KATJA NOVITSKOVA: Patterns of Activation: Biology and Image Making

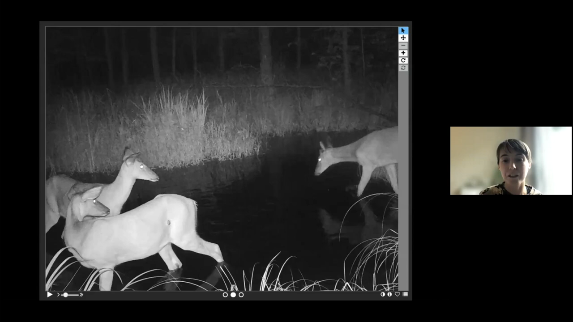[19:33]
And these are images that were taken by automatic cameras in the wild. The cameras that are being positioned in a lot of forests and savannas and rainforests and deserts of the world to study the abundance of certain species of animals and trace kind of movement of animals and biodiversity.
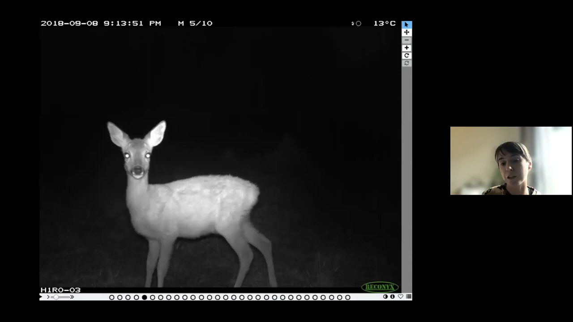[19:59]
And what I find fascinating about these images is that they're also created by automatic cameras
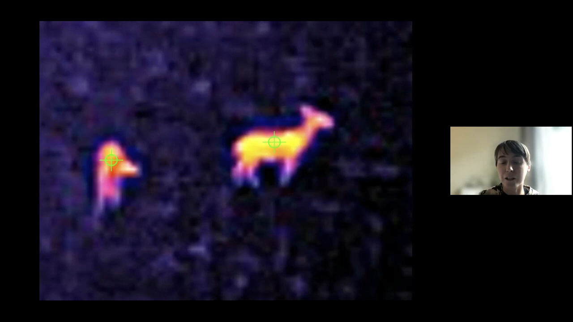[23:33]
And this was a data set that was a pictures taken by a drone flying at night over some savanna and taking these heat vision photos of animals. And there's also people who got caught by it.
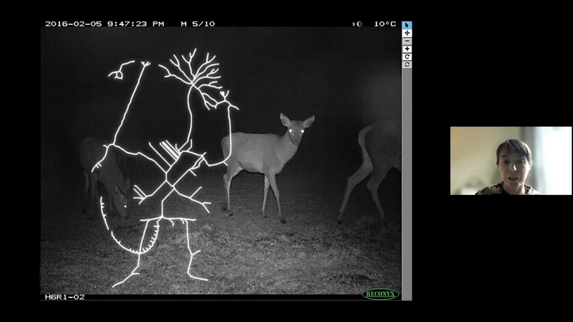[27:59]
into the trail camera photos as almost like a confrontational moment of this animal